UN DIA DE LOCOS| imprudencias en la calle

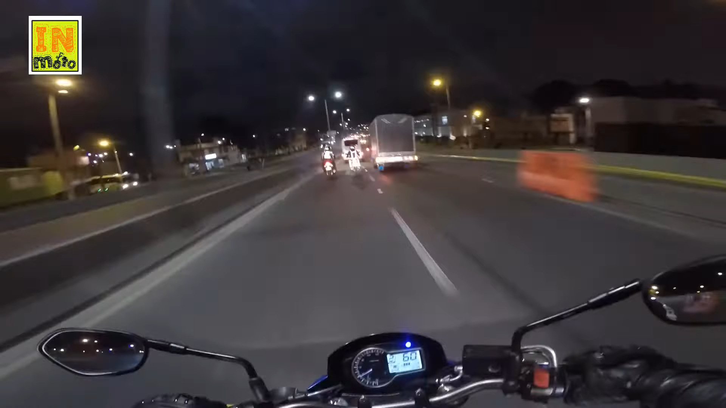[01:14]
Iba por la Cali y un camión como que hizo el giro hacia la derecha. Pero después como que hizo rápidamente el giro hacia la izquierda. Y pues casi... Casi me toca. No tuvo cuidado. No miró los espejos o yo no sé. Pero se me abalanzó.
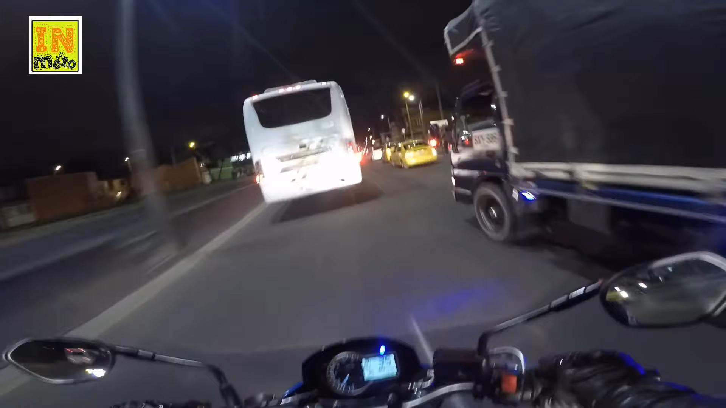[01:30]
Si no es por mi rápida reacción, pues posiblemente me hubiera tocado un espejo o el manubrio y hubiera ido para el piso. Y eso fue el primer cacharro que me pasó. La segunda.
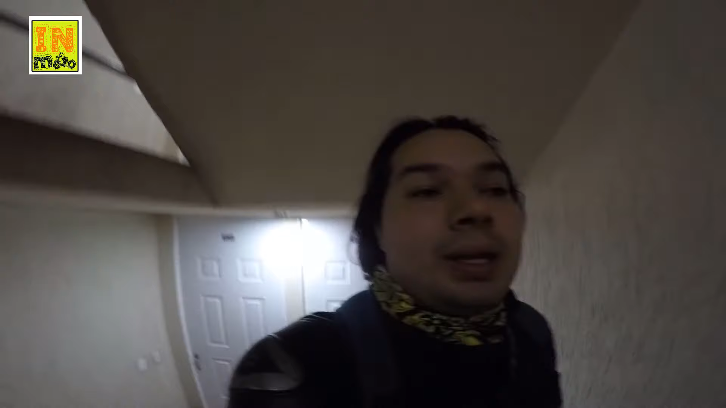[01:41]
Estaba yo detrás de una bolqueta, pues... No vamos a adelantar las bolquetas.
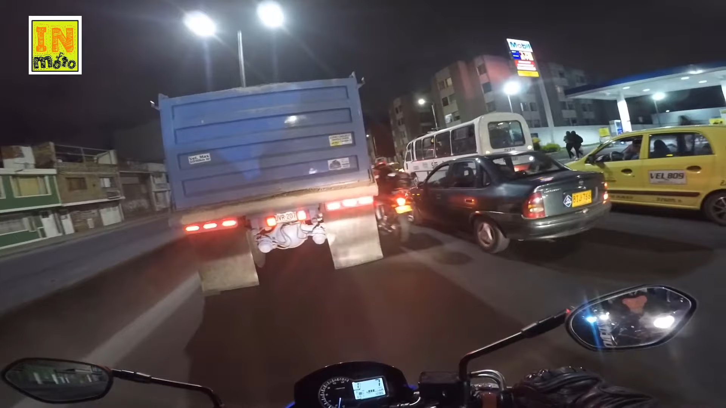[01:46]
Y la tía Petunia aparece leyendo su periódico. Campante, como si nada.
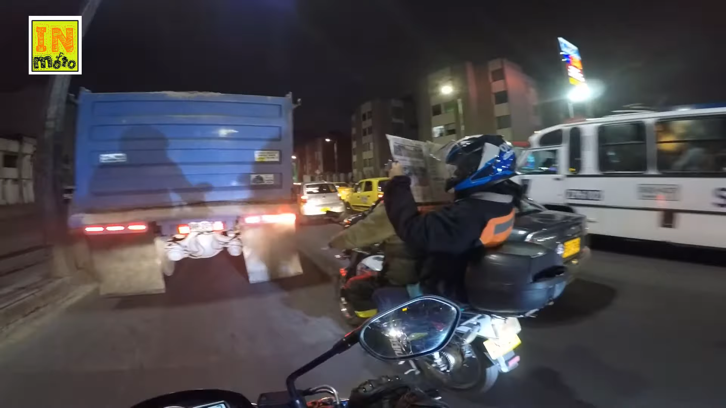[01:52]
Y pues el señor con el que iba, pues muy tranquilo, muy relajado. Y ella pues leyendo su periódico muy tranquilamente. Solo le faltaba el tinto y el cigarrillo. Y la tercera y última. Y acá iba yo aproximadamente a 90 km por hora. La villa estaba sola. Y pues un perrito como que se iba a cruzar la calle. Si no es porque le pito, el perrito se me lanza. Lo hubiera levantado y pues de pronto me hubiera hecho caer.
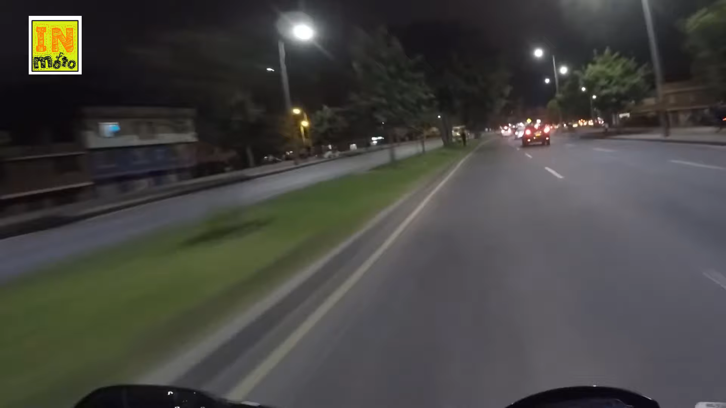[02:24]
Se me subieron las pelotas hasta la garganta. Pero... Pero no hubo paso gran cosa.